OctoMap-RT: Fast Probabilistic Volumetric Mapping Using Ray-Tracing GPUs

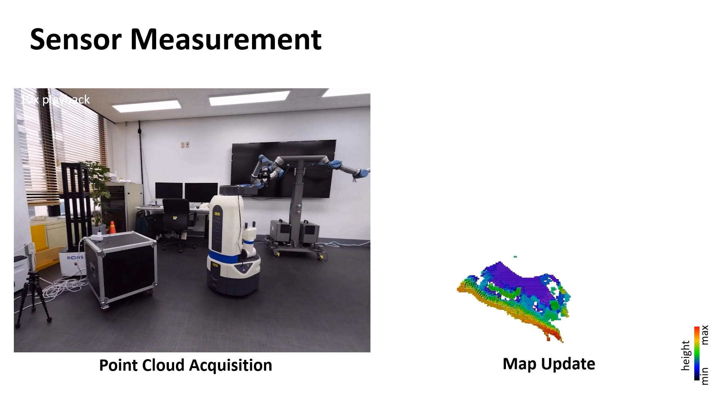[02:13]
We acquire two data sets for EYSKT building rooms and corridor.
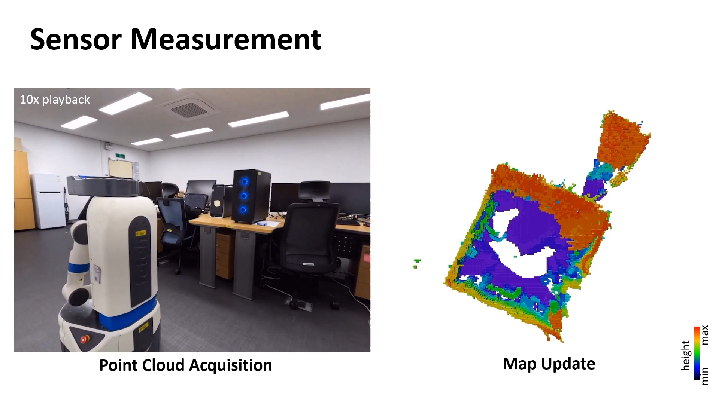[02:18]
On the left, to get sensor measurements, we use a RGBD sensor on a fetch robot which takes point clouds while exploring the rooms.
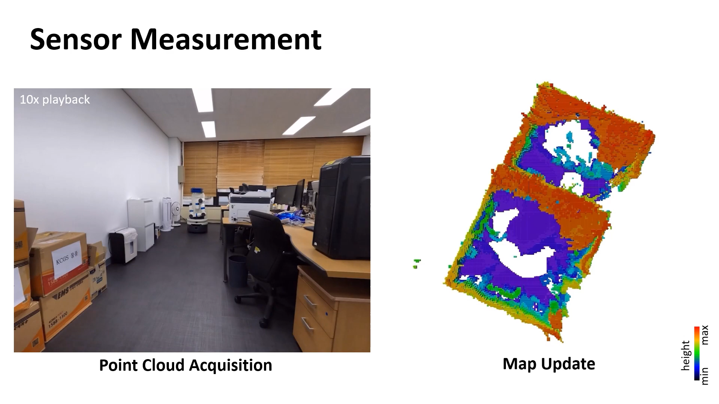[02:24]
On the right, we update an octree map using OctomapRT and PointCloud.
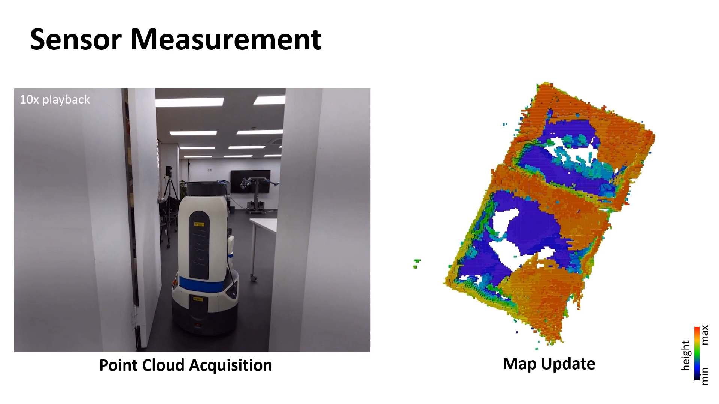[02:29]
The voxel colors indicate their height from the ground using HeightMap.
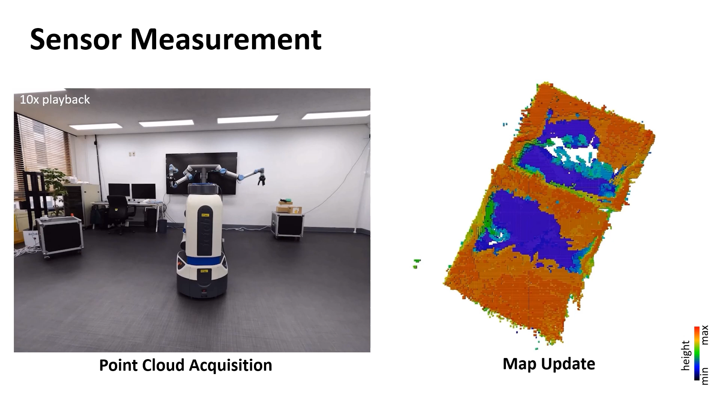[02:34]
We test the mapping speed of EYSKT building rooms with OctomapRT, Octomap, and SuperRay PVMs.
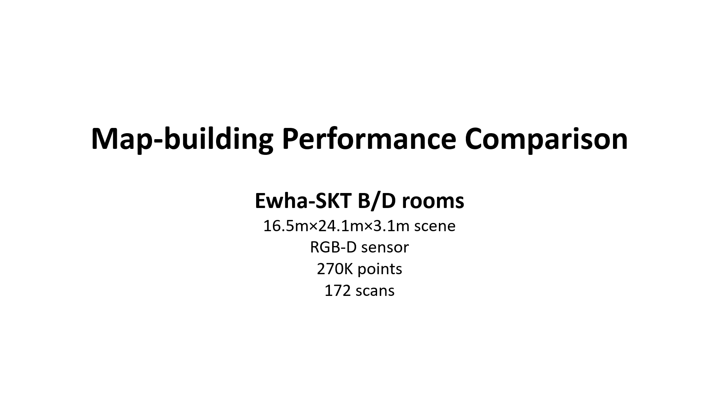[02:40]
The size of the map is 16.5 meters by 24.1 meters by 3.1 meters, with 270,000 points per scan.
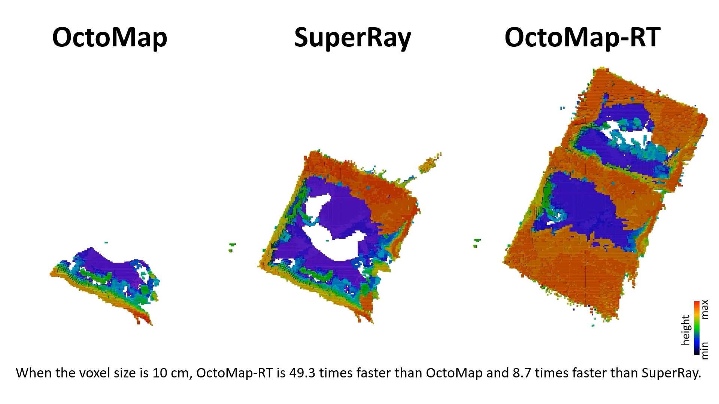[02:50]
The map is built with voxel sizes of 10 centimeters.
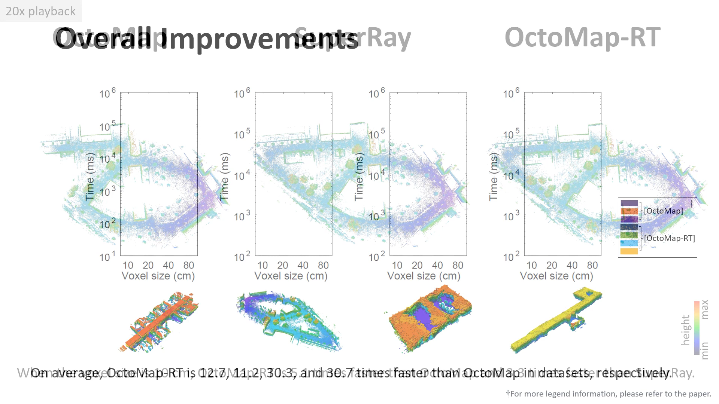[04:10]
On average, OctomapRT is 12.7, 11.2, 30.3, and 30.7 times faster than Octomap from the left of the data set, respectively.